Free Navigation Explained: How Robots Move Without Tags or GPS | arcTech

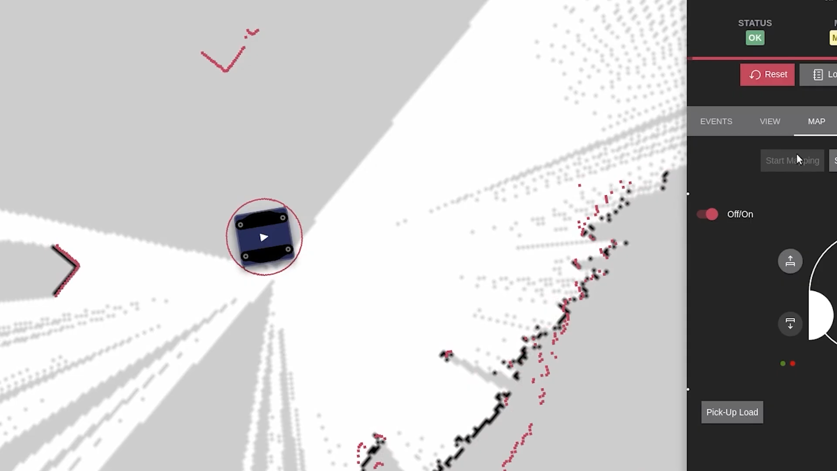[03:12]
in kind of a grid representation where each cell of the grid is either free or occupied with something like a wall or a pillar or any kind of obstacle that is static in the environment.
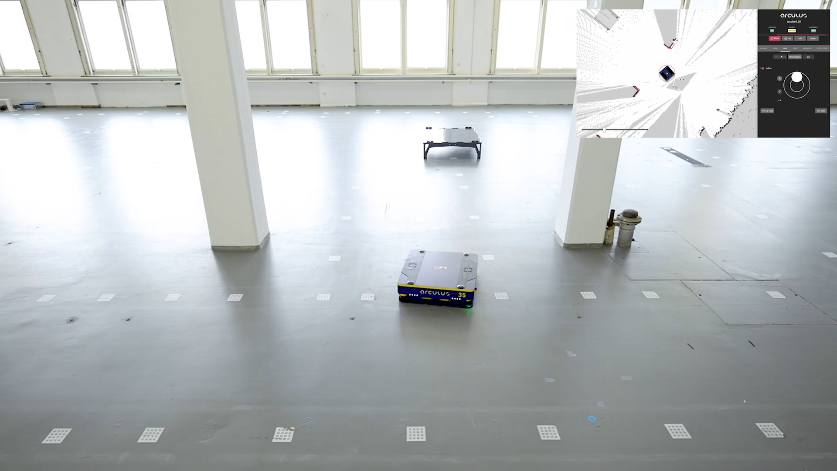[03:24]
Then when we drive through the environment with the robot,